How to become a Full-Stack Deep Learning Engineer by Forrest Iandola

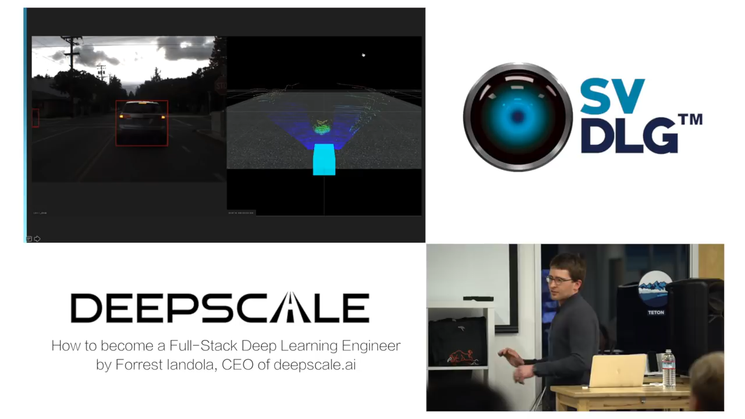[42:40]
Sorry, it's a little washed out looking on this screen. But on the left, we have object detection running in real time.
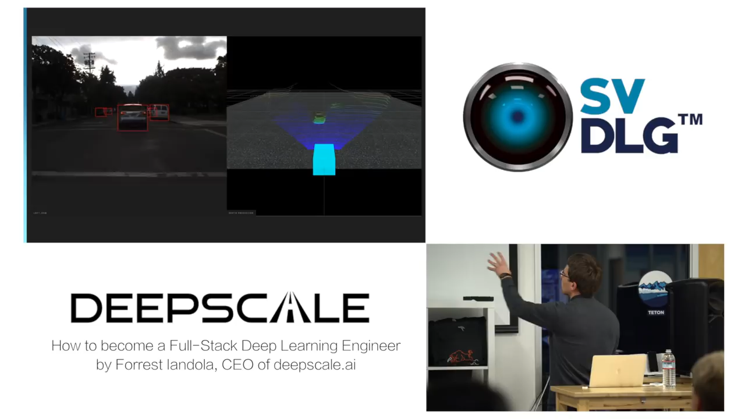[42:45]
And on the right, we have a depth-oriented point cloud generated from just a camera.
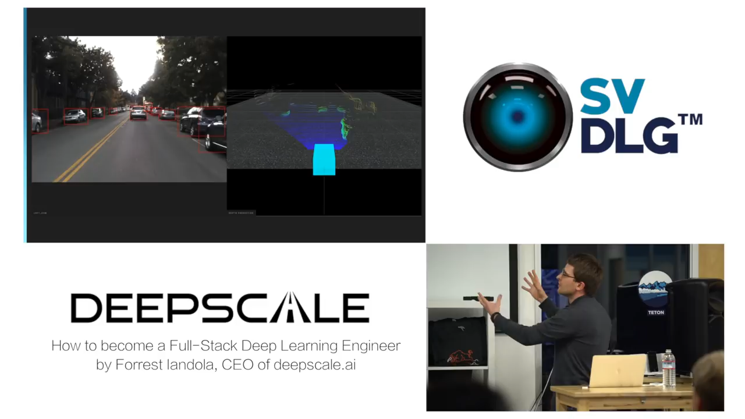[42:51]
So basically, the one on the right is, for example, if you don't have LiDAR, if your LiDAR has failed, you can use this pretty good point cloud to fall back on for depth estimations.
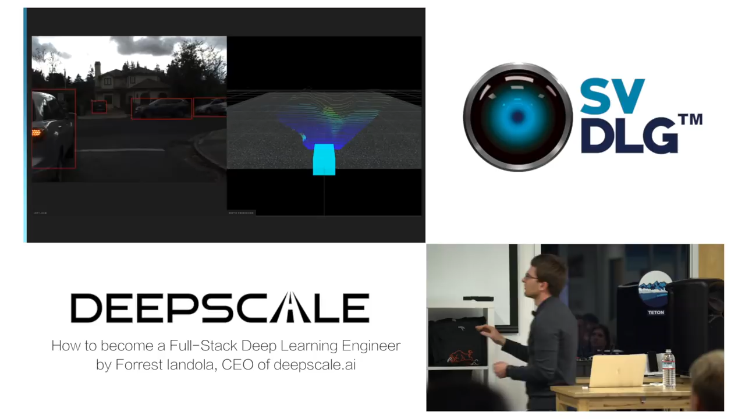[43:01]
On the left, this is doing basically deep neural net-based detections of objects.
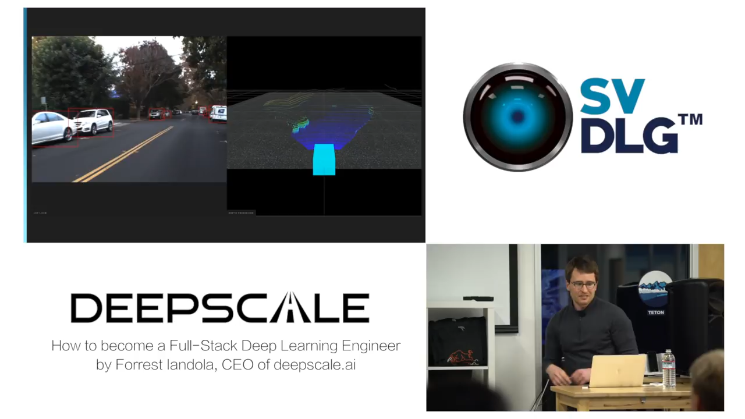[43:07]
So this is something that we've been able to develop using our own data to run in real time. How many parts of the stack do you think we used? Anybody want to call out an answer? Yeah. How many parts of the stack did we use to do this? All of them. Yeah. We've used them all. So we have our own data, collected our own data using cameras,